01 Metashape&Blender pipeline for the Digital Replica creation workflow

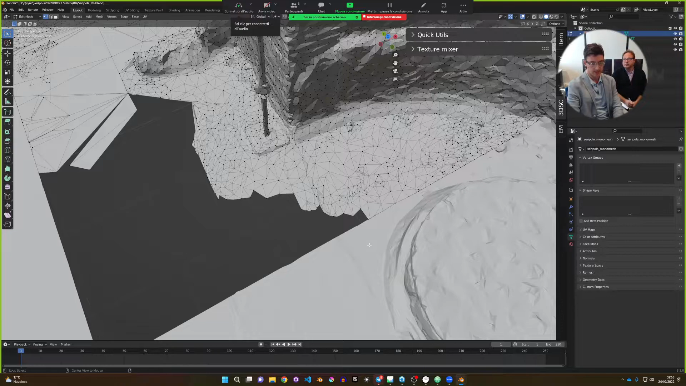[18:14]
and I press cancel, cancel the vertices, and I want to show back the selected part with Alt H, and you know, the magic is done. It's a way to work. It's you just know to learn and memorize the steps.
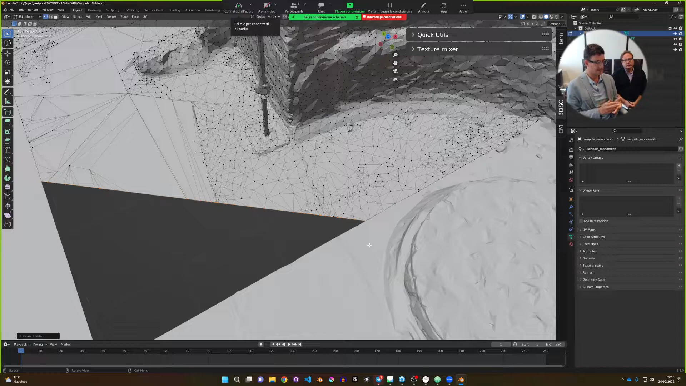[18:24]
No more than that. I'm recording it. Okay, Control Z. Very power way
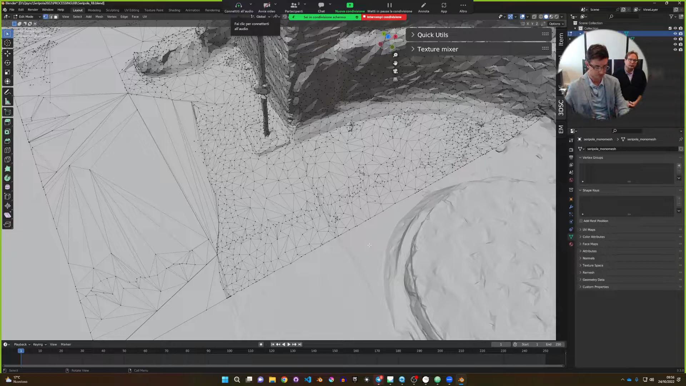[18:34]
to edit at the lower level possible a mesh. Okay, but here we need.
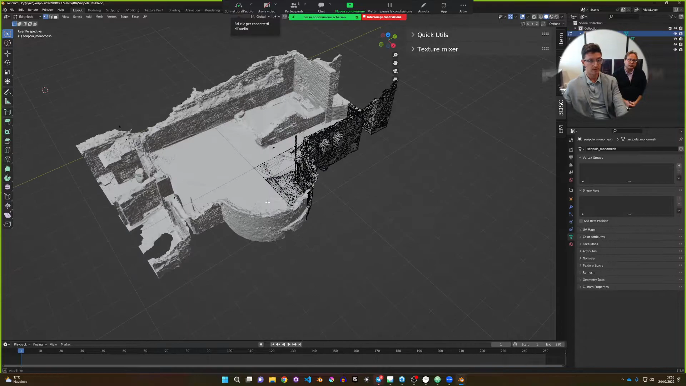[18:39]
With A, I select everything, you know. I need to select and maintain just this part.
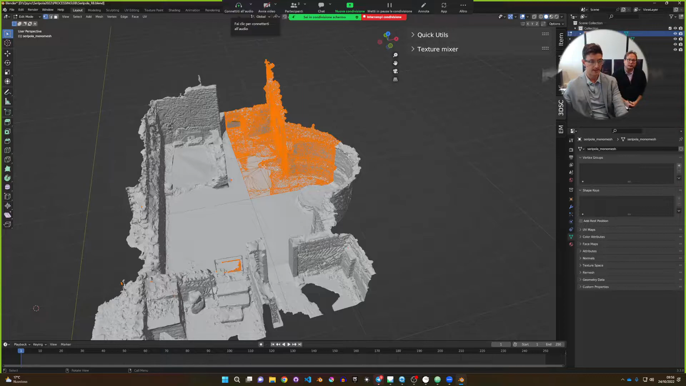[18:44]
So I select just one vertices here and press Ctrl L.
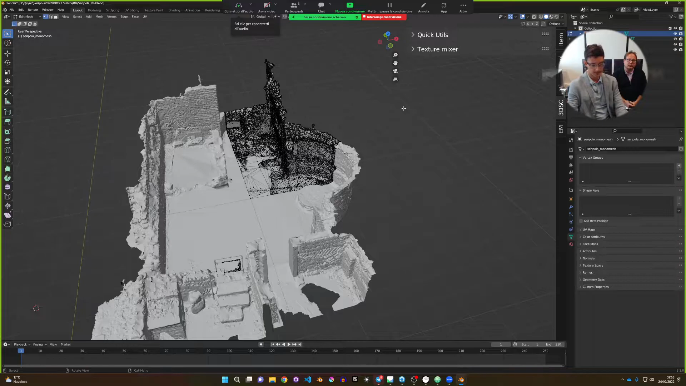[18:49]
And I'm selecting everything but what is not needed. We have also dirties here.
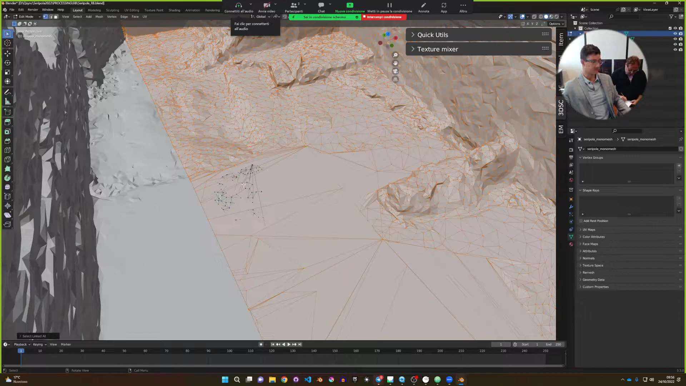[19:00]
So I want to delete this. No, exactly the opposite. I want to maintain it. So I press Ctrl E.
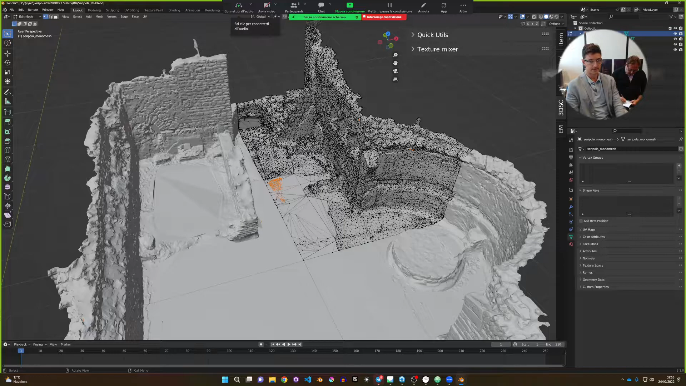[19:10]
That means Ctrl invert, and I select everything but what I need.
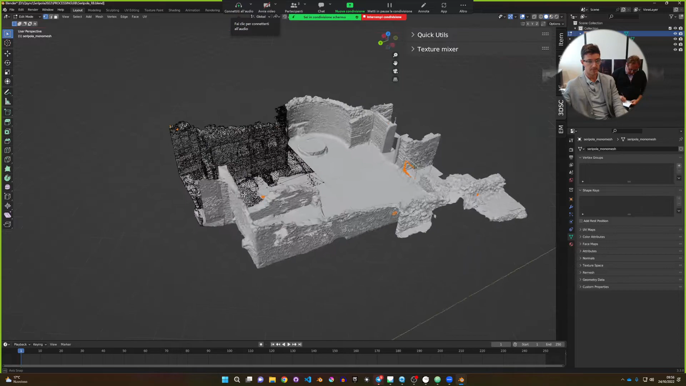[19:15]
And so I can press X, that means the cross,
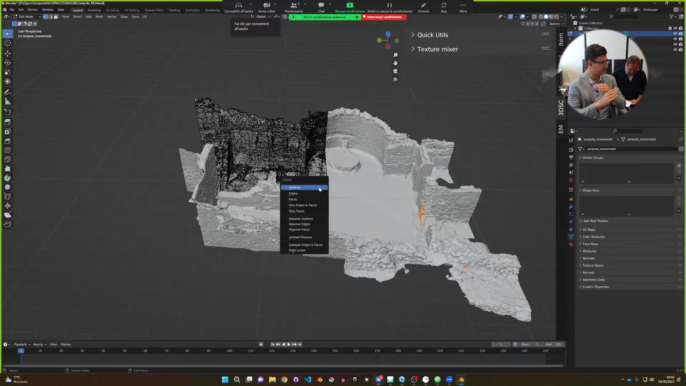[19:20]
go away, and delete the vertices. Now we have a clean model here.
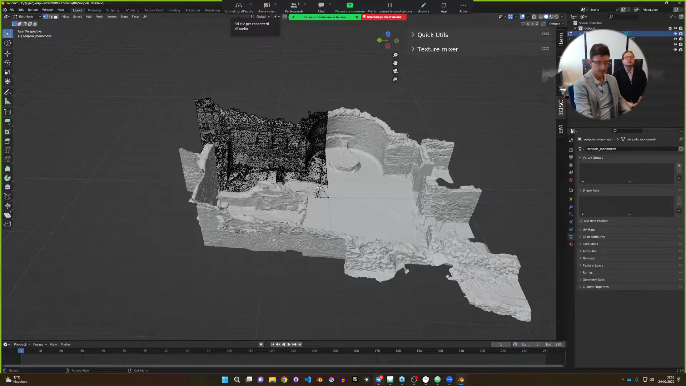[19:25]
Okay, next step. We have four elements, and we want to use them to texturize. Okay, pay attention to this. We don't want to maintain the to be innocenti, this one.
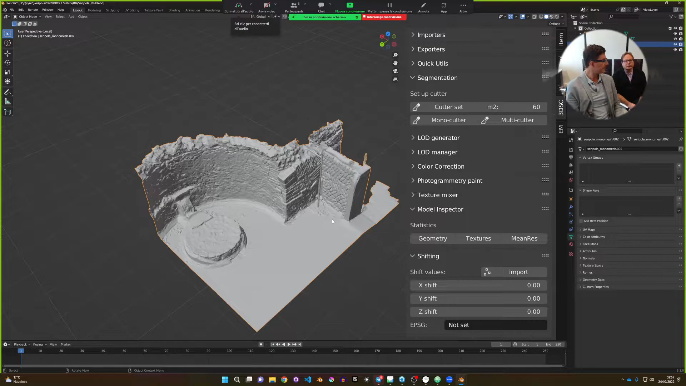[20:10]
and Blender will put out of the memory everything but what we are working on. It's a very good way to isolate everything in a big scene with plenty of stuff,
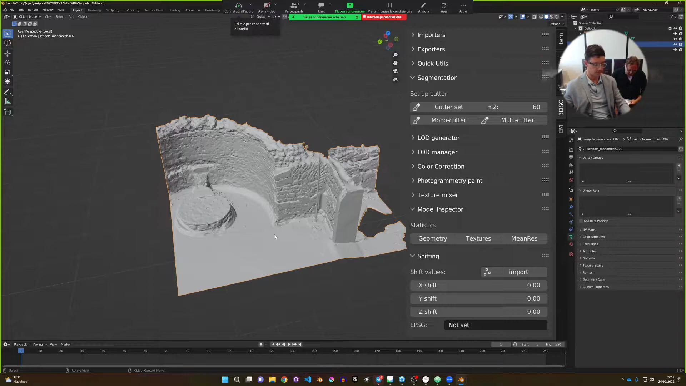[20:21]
and also we have
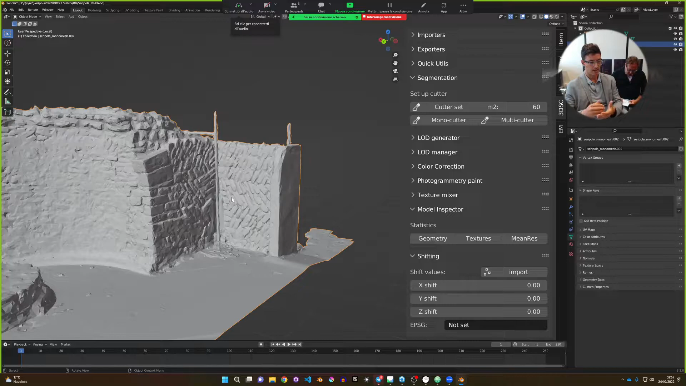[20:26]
more power from a graphical point of view because we work just on it.
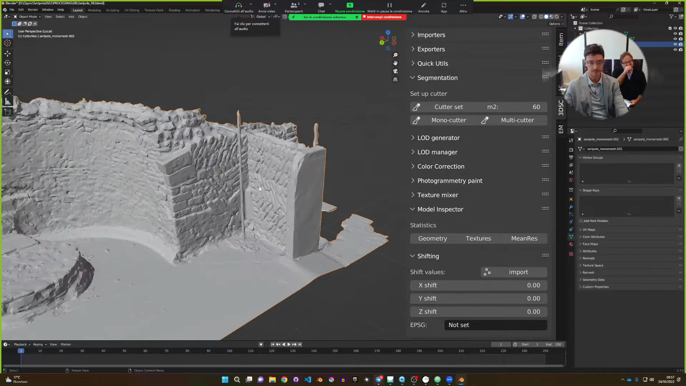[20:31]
Okay, here we can cut away pieces that we don't want,
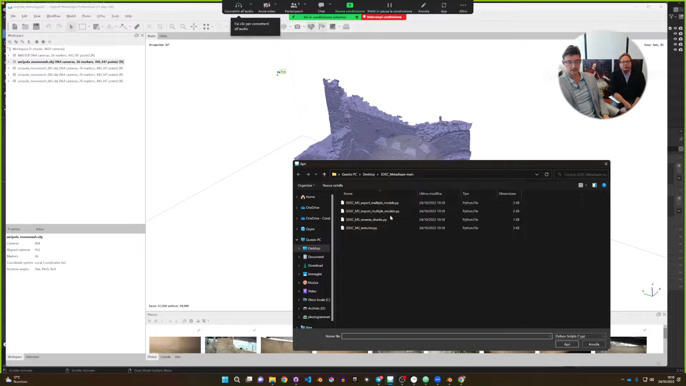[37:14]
And press OK. Click OK. And it's time to wait.
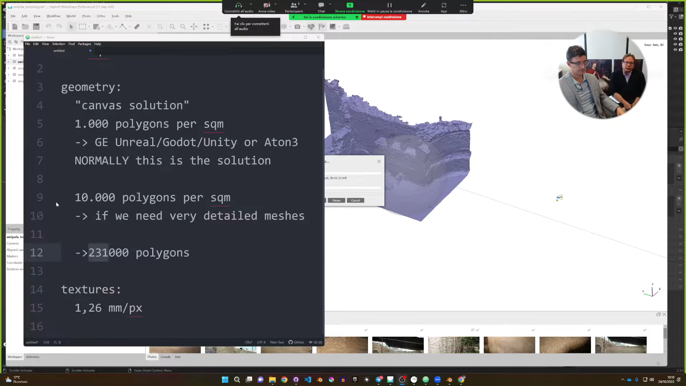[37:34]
With this algorithm, we have to target this dimension. It means that for 100 square meters, we need six textures with 4096 by 496.
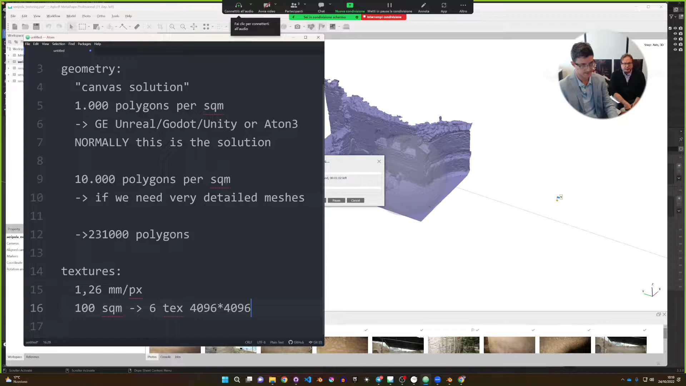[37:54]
This is the golden number. If we have a mesh with 15 square meters, we'll need three textures,
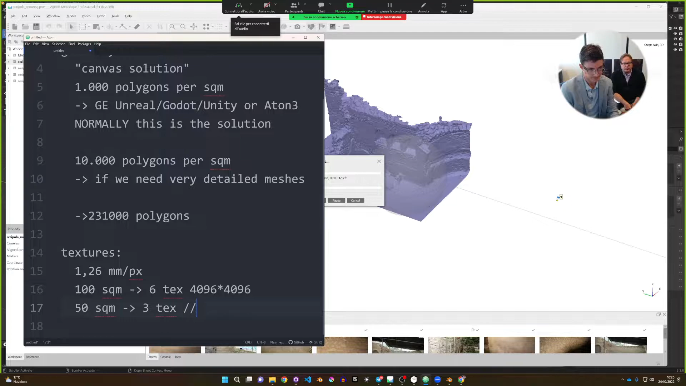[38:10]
and so on and so forth. So we have, if we have a mesh with 16 square meters or less, it's one texture, and blah blah blah.